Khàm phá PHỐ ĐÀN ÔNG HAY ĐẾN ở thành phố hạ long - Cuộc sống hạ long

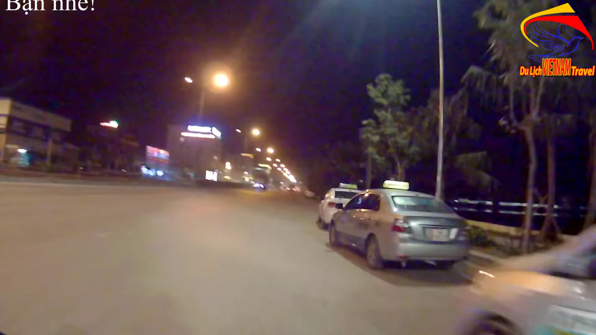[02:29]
Và đây là cái tuyến đường mà đi lên khu gọi là khu vui chơi giải trí và khu đèn đỏ của Hạ Long.
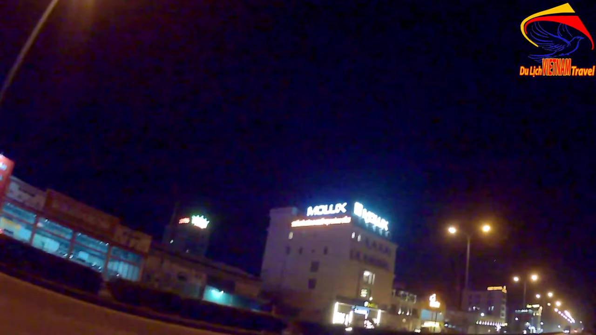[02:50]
Nơi Toàn đang đi ở đây là thuộc phường Giếng Đáy của thành phố Hạ Long. Trên con đường này thì như quý bà con cô bác ấy đang thấy là các cái xe cẩu và ô tô làm đường ở bên kia.
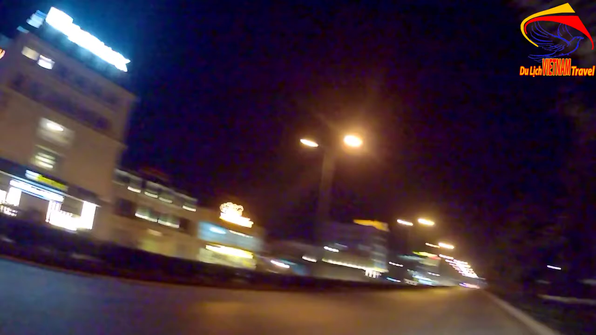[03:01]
Và đường này nó thành 8 đến 10 làn đường. Thành 8 làn đường quý bà con cô bác ạ, 8 đến 10 làn đường. Và nơi đây thì cũng chưa được sầm uất lắm so với Hạ Long Bay.
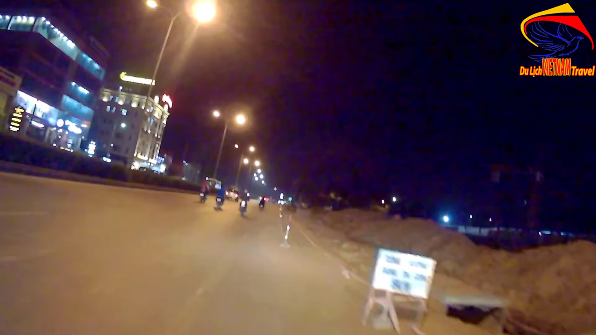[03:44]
Buổi tối đường ở đây, đường này thì khá là vắng quý bà con cô bác ạ, thấy rất là ít người.
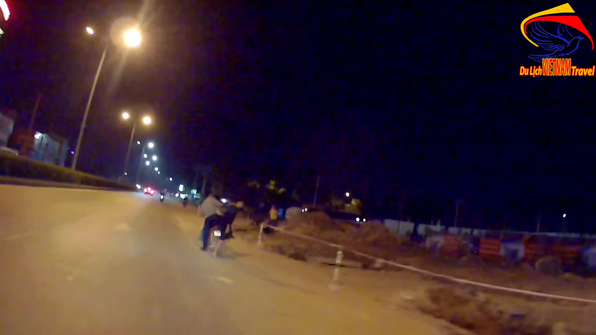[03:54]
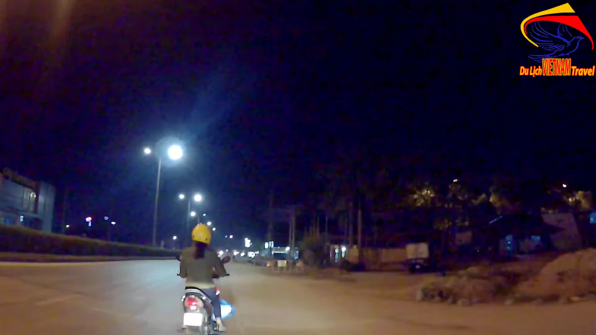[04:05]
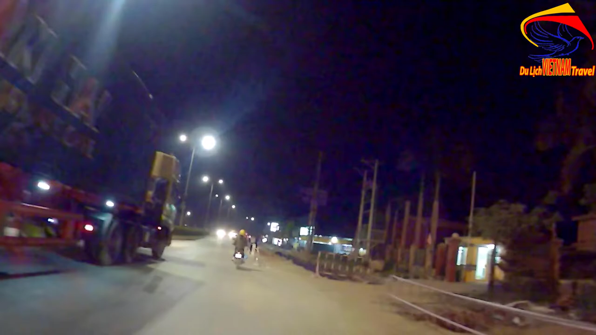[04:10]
Gần đây thì có các cái quán như là lẩu cua sông, lẩu cua đồng, rồi bia góc phố.
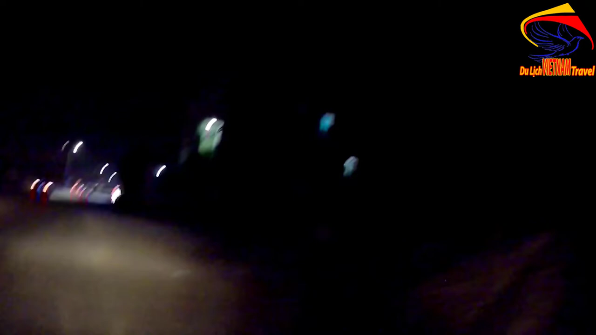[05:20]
chiếc đường này xe công đi nhiều quá bà con.
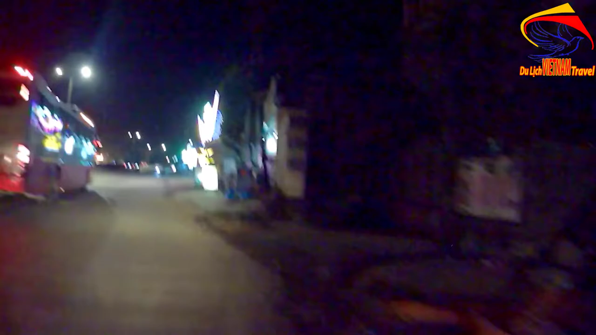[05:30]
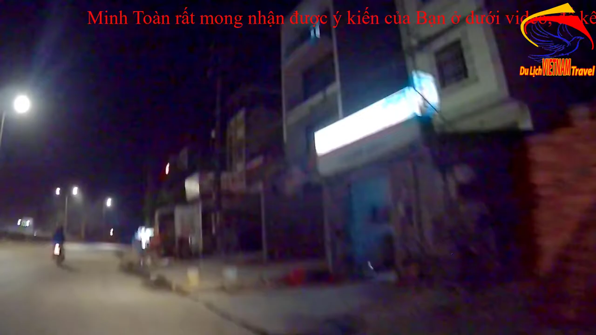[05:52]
Như quý bà con có bác thấy các cái cà phê đèn mờ, ví dụ như Mộc Lan 1 này.
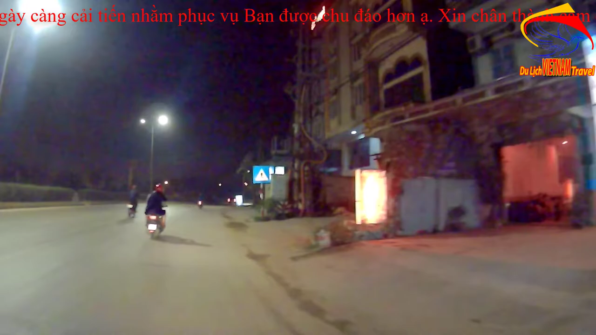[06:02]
Đấy, cà phê đèn mờ này là đây là những cái tụ điểm mà rất là
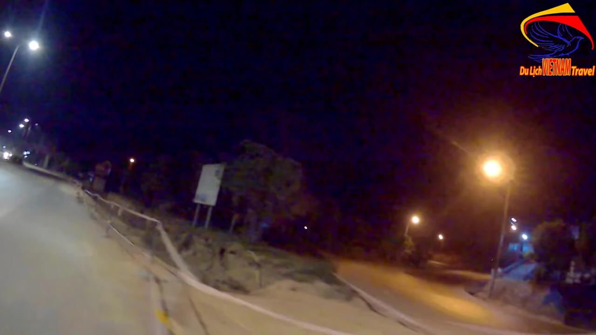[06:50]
Quý bà con cô bác cũng có thể cảm nhận được chỉ có khoảng mấy trăm mét thôi, nhưng mà ở khu này là một trong những cái điểm giải trí trong ngoặc kép của Bãi Cháy nói riêng và của Hạ Long nói chung.
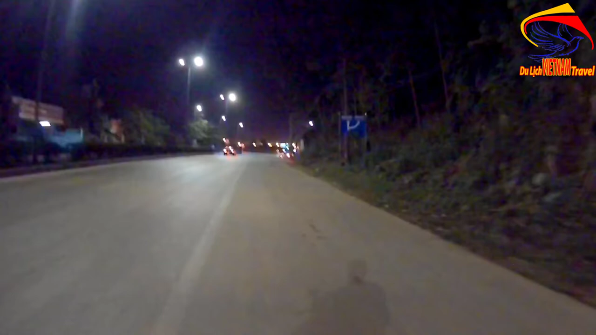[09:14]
Đây, cà phê cỏ mây đây nữa.
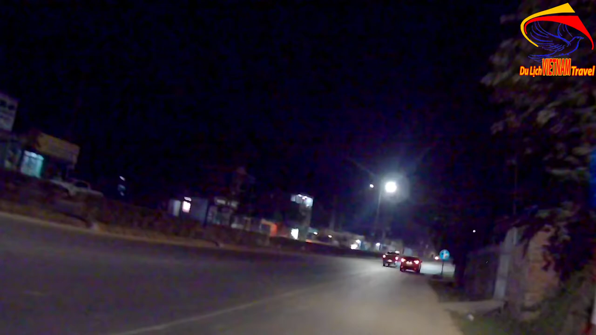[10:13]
mà cứ cách khoảng mấy chục mét lại có một quán như thế, hoặc mấy mét lại có một quán. Đây quý bà con cô bác nhìn những cái đèn mờ mờ này.
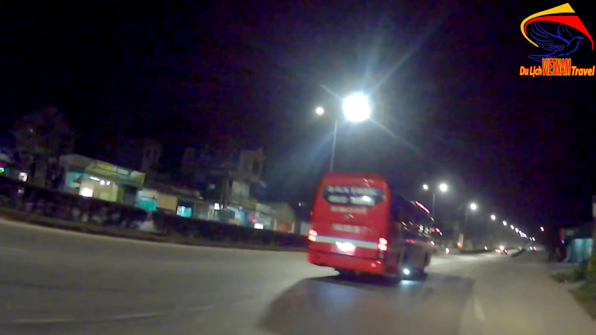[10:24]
Đấy, là những cái điểm mà cánh mày râu hay vào đây để giải trí, chẳng hạn như đây. Đây có hai anh chàng ở đây. Bốn anh chàng luôn, phải hai anh chàng.
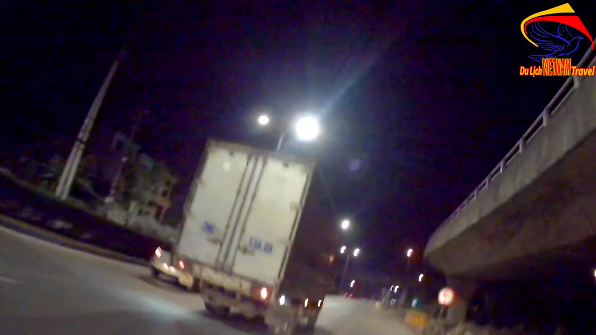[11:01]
hướng từ cầu Bãi Cháy về chỗ ao cá Hạ Long. Thì ở đường này thì nhiều xe công và xe tải đi chạy rất là nhiều, bởi vì đường này nó lưu thông giữa các cái thành phố của Quảng Ninh ra đến Móng Cái,
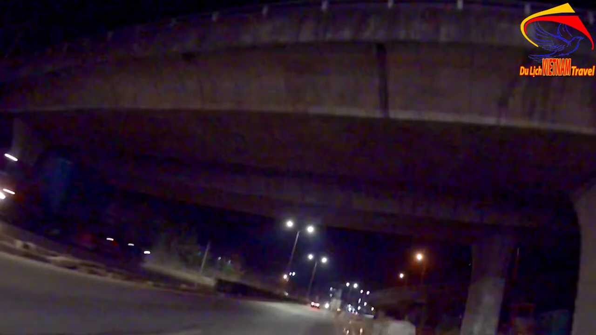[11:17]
cũng như là Hà Nội, Hải Phòng, các tỉnh về Móng Cái. Thành ra là lượng xe đi ở đây, xe công với xe tải đi rất là nhiều, nên rất là bụi bà con cô bác ạ.
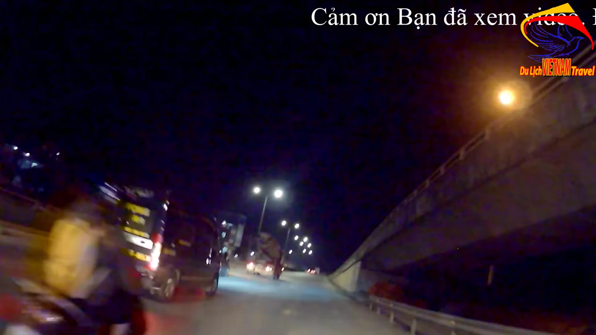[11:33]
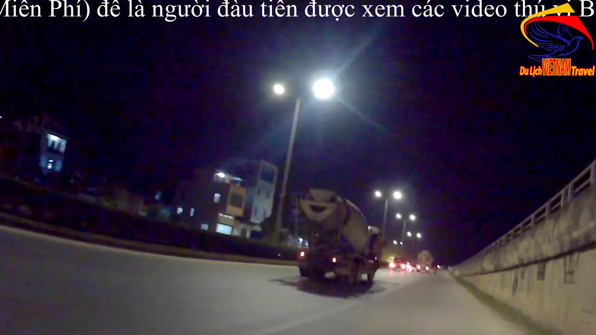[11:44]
Đây một số quán quý bà con cô bác có thể nhìn được, là ví dụ như là người ta treo cà phê thôi, nhưng mà bên trong đấy thì không biết là có cà phê để mà uống không, hay là có nước gì nữa. Và chúng ta khu vực này thì chúng ta đang lưu thông đằng trước